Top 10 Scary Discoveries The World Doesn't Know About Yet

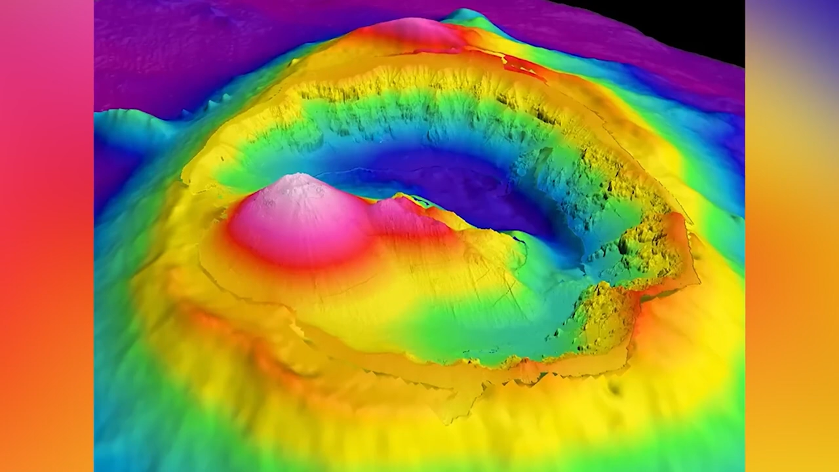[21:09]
Initially, scientists thought that methane under the seafloor, it was just coming out to say hello, maybe that's the reason for these indents, and then they, of course, left a crater.